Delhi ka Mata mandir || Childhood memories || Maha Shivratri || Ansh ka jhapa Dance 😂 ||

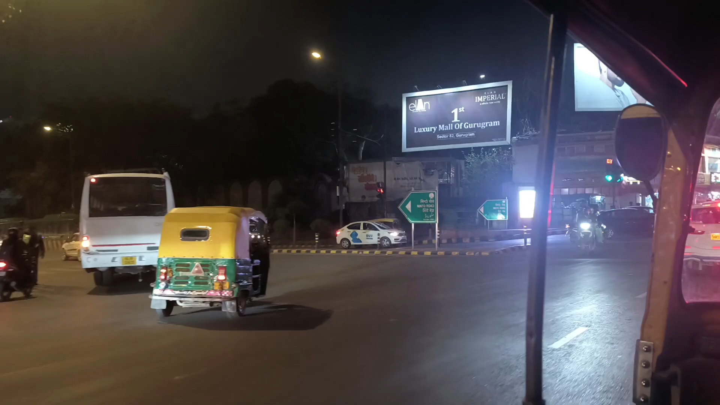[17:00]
ये दिल्ली के बीचों बीच है तो इसीलिए इसको दिल्ली का दिल भी बोला जाता है।
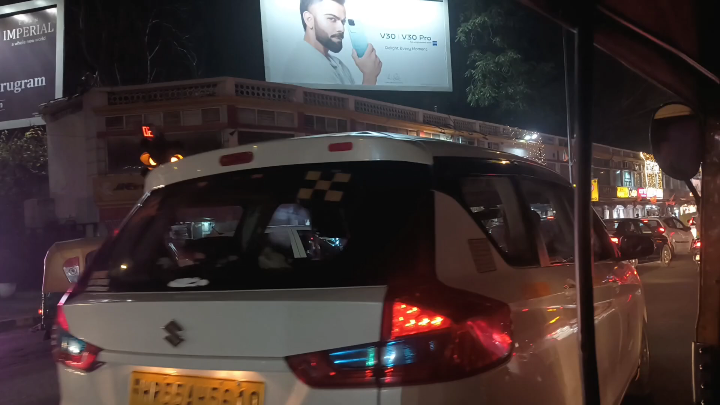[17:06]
ये देखिए यहाँ पे आपको बहुत बड़े बड़े ब्रांड्स, रेस्टोरेंट्स, बहुत कुछ मिल जाएगा।